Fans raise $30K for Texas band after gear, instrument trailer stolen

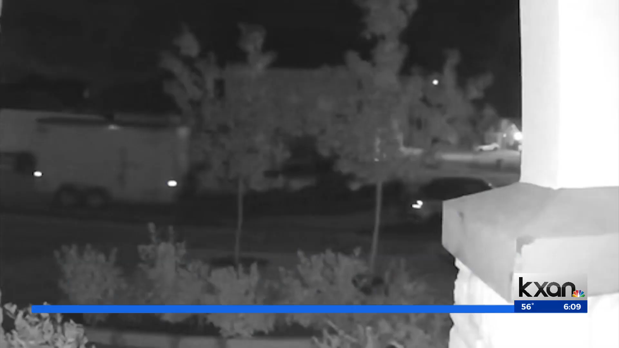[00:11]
More than 300 fans donated to the GoFundMe, helping the group replace stolen cables, drums, mic stands, and the trailer itself.